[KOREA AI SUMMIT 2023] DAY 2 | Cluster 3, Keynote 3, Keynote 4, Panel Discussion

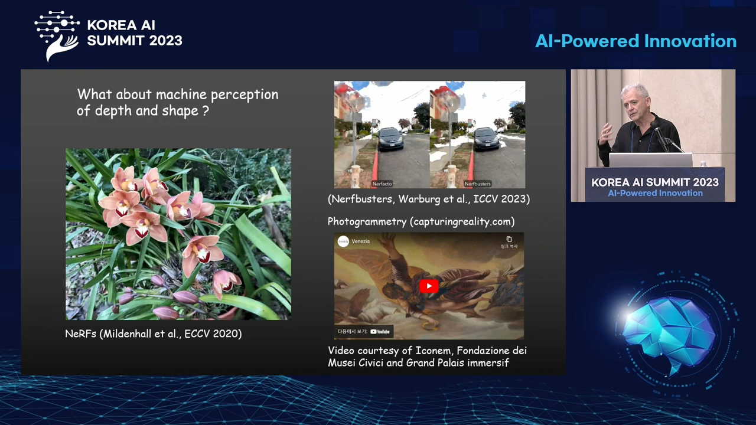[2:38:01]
You get an eccentric reconstruction much superior to anything I've seen from NERF. Again, nothing against stuff. You just remember that there are other technologies, things that have existed for a while. I want to say a few words about this perception as well.